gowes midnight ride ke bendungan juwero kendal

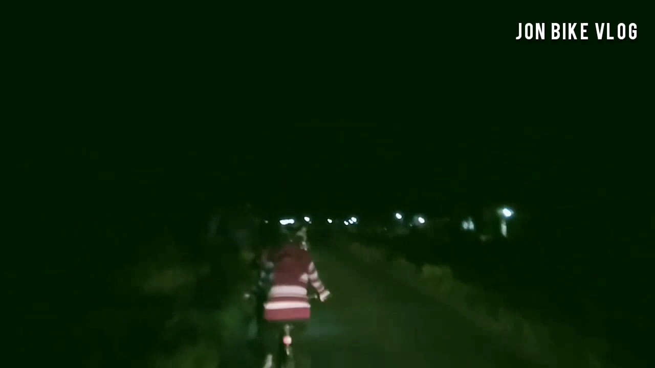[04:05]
Lomansari guys, baru sampai Lomansari, pokoknya klap klip. Di depan ada perempatan guys, ini Desa Gebang, kita belok yang ke kiri.